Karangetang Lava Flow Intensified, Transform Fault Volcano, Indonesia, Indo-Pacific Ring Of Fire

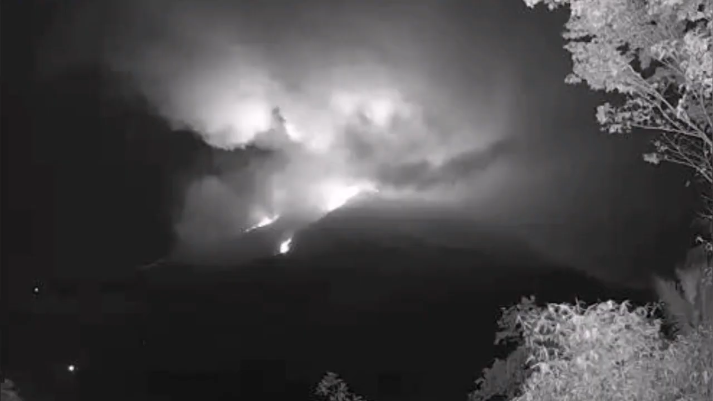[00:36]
But it has now, as you can see in this map, but it has now entered the situation that is practically erupting from one side.